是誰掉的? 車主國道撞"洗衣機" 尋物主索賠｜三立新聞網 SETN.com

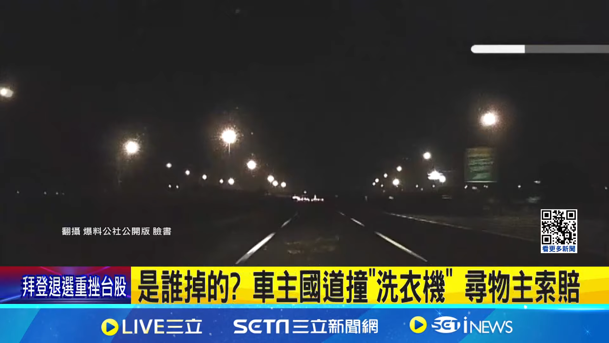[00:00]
车开在国道一号南下的中线，开着开着，前方竟然出现一个长方形立体大物，驾驶根本闪避不及，硬生生撞上，剧烈摇晃，不明物体还卡在车头，驾驶停靠路肩，下车一看，大傻眼。纸箱破一半，里面竟然是10公斤直立滚筒洗衣机。车主上网 po 文表示，20号晚间11:40左右，国一南下342K 高科路段，有人洗衣机掉了，因为不止机器变形破碎，他的车头保险杆也遭殃。